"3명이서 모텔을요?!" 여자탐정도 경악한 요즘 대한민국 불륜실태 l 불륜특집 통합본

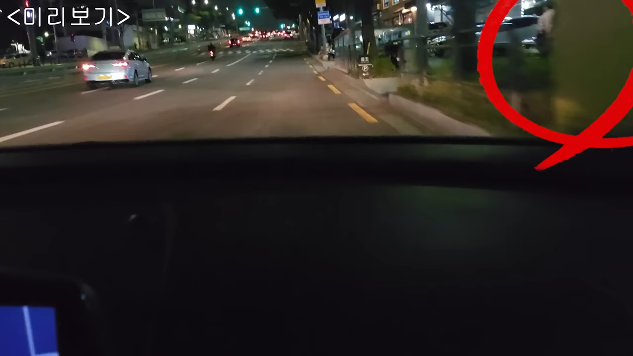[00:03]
장어 먹으면 의심스러워. 하여튼 어때요? 느낌이? 모텔 갈 것 같아요? 앞걸음이 갑자기 빨라졌네요.